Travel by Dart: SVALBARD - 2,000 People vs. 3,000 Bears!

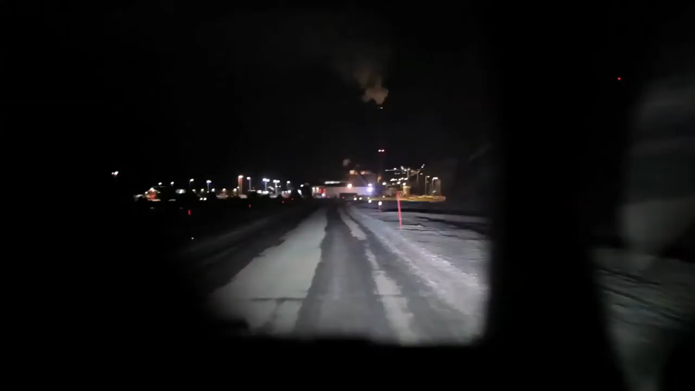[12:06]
On our way back, we're calm and tired, and all of a sudden our attention got caught by this shocking scenery.